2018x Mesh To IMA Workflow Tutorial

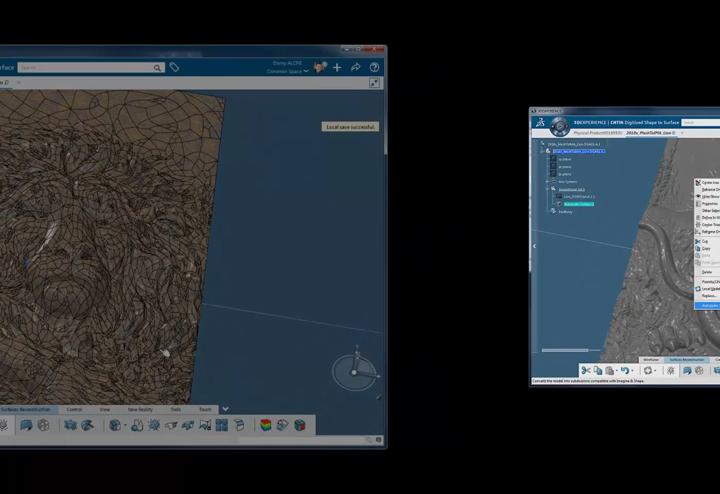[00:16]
shapes that are far too complex to surface manually so what we're going to do today is we're
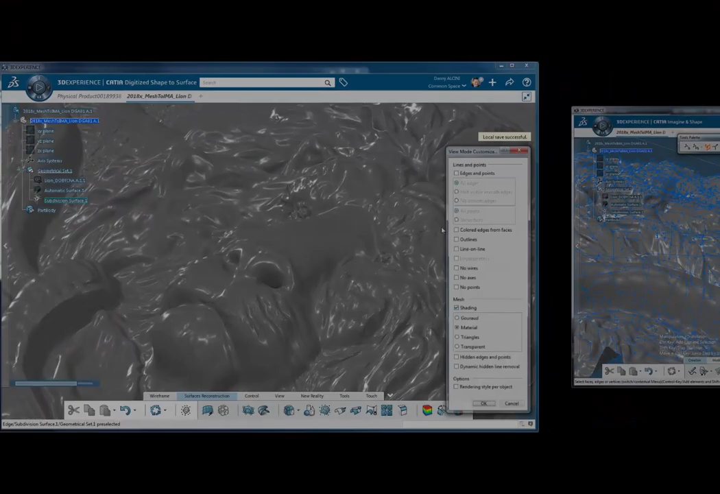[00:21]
going to show sort of a lion sculpture and this is something that is really not feasible
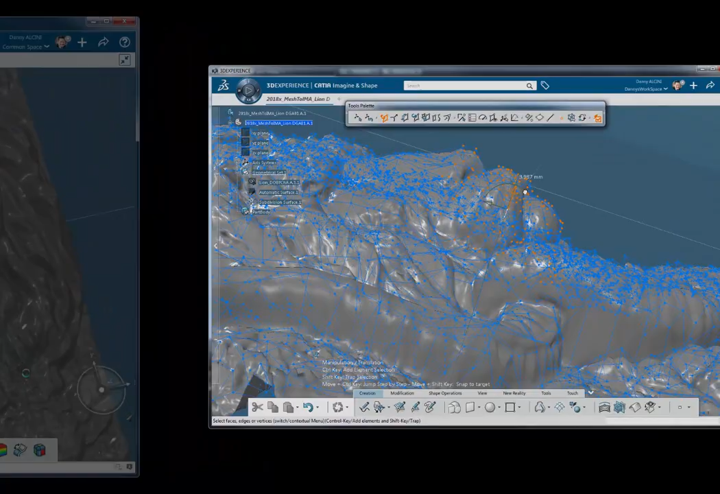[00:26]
to surface within a reasonable amount of time using conventional surface methods so let's go ahead and get
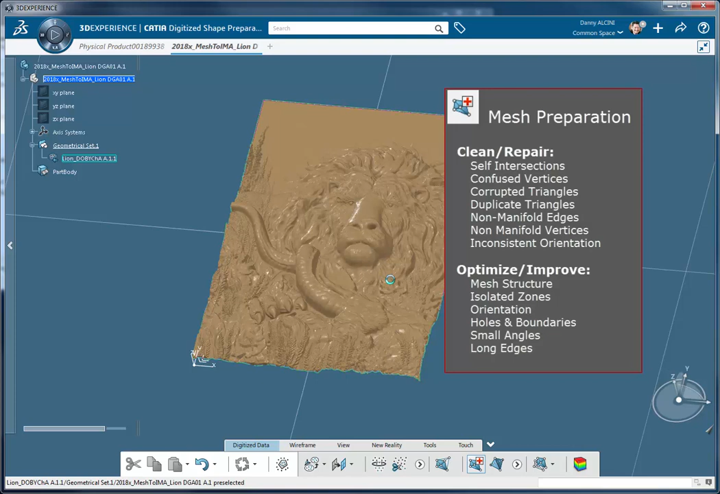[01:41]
elements in there we don't want any outlying geometry floating out there in space and we also want to make sure
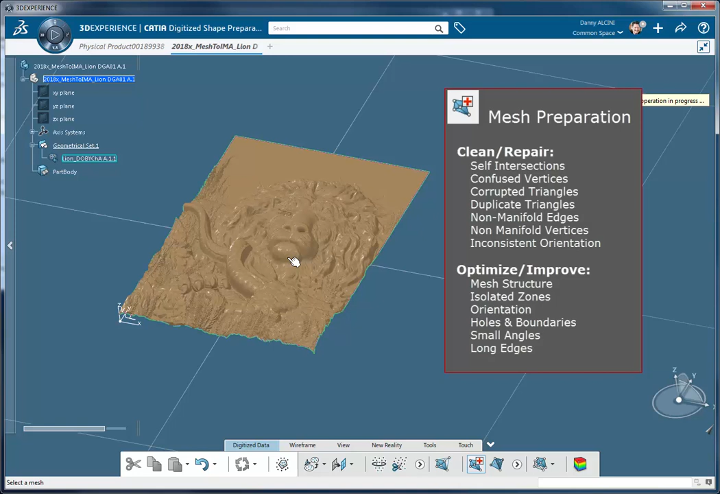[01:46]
that there's no overlapping areas where there are multiple polygons anything like that and I think what I'm going to do for purposes of the demo today is I'm just going to tell it I want everything automatically cleaned so here it's Katia has already cleaned the mesh I'm telling it to get rid of isolated zones and as I open the different areas here I can pick and choose what specific things that I want to so we're going to go ahead and commit
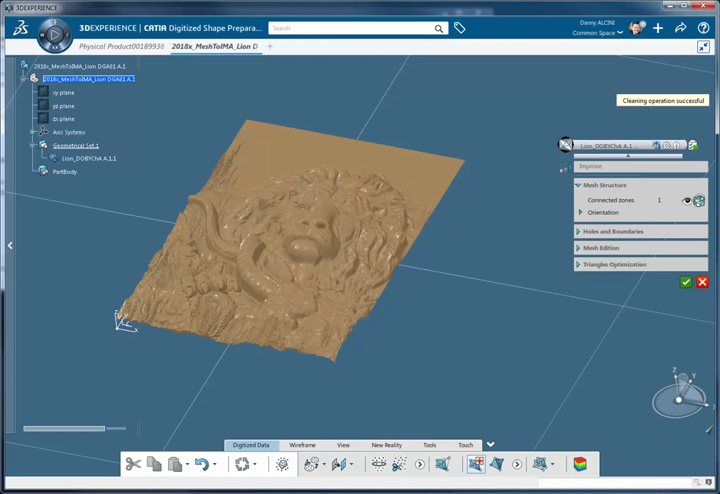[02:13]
that and now we have a very clean usable mesh
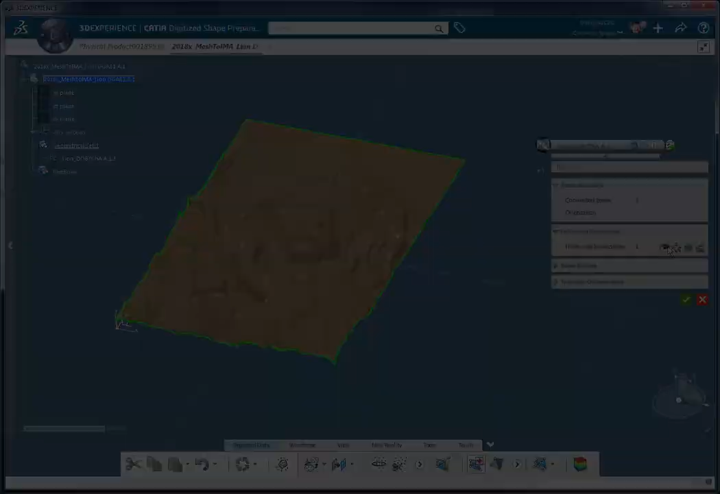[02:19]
okay so next I'm going to access digitized shape to surface and
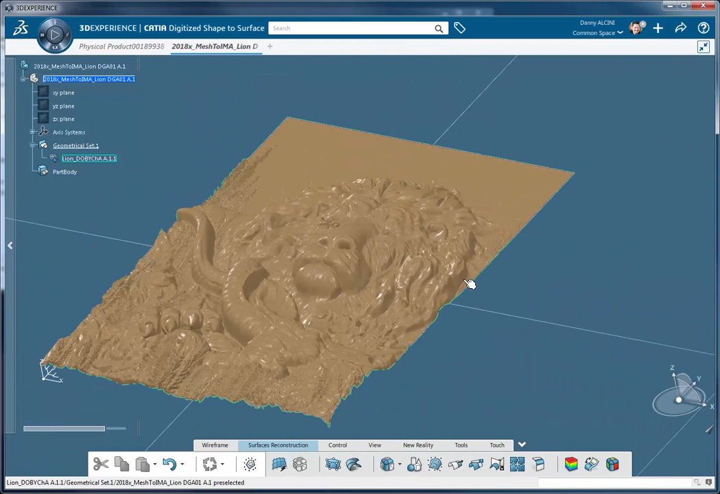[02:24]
we're going to select this mesh and you can see that Katia is going to propose some values here so what I'm attempting to do now is I'm going to automatically surface this mesh so we'll try the default values first and let's see what we get
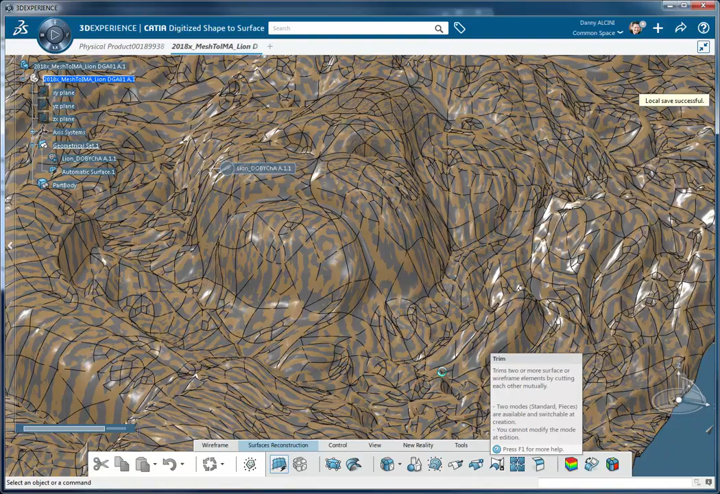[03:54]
get that warning because it will be able to achieve all of your targets but the nature of this shape I'm really just trying to capture an aesthetic here
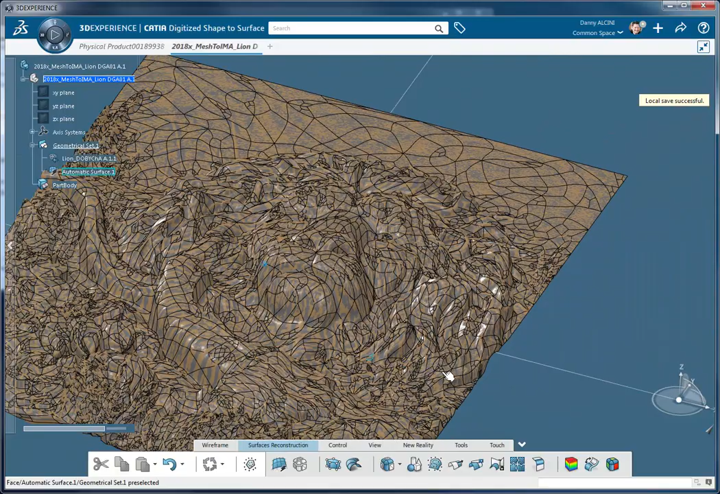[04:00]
so now we have this automatic surface in here and this alone is very powerful because in a matter of minutes we